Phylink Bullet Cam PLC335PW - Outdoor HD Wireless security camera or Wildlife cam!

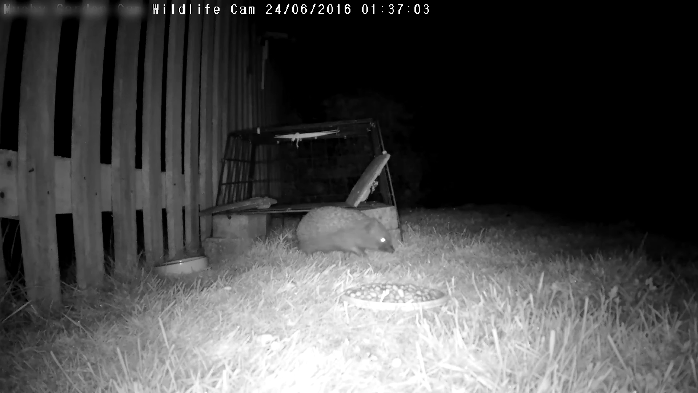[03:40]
So this is the night quality. Now, I'm conscious most people are probably going to be using this as a security camera. You can't really get a really good sense of the range, but I would say the range is probably a good 10 meters for good resolution. Here you can see an example of a hedgehog in our garden. Okay, and a couple of things on the camera.
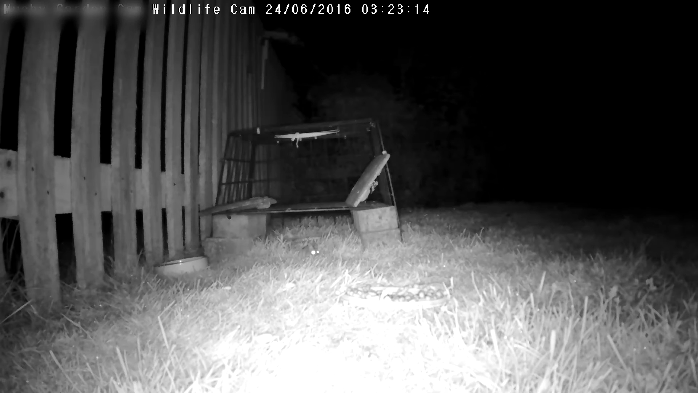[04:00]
It's 1920 by 1080 max resolution. Okay, so that's HD resolution, isn't it? And it's been outside in our garden now for the best part of four or five months. No weatherproofing issues whatsoever. It's still in really good condition. Here's the daylight quality.